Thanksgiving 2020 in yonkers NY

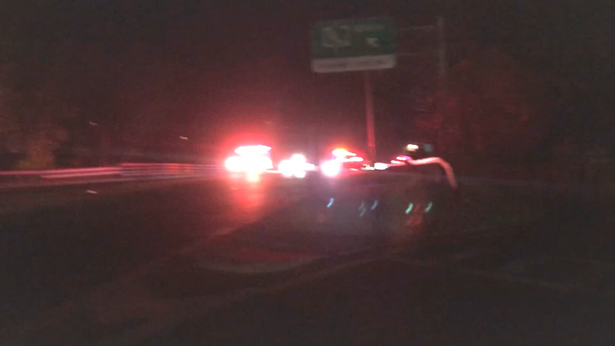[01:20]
It don't look too good. Let's just hope everybody's okay, man.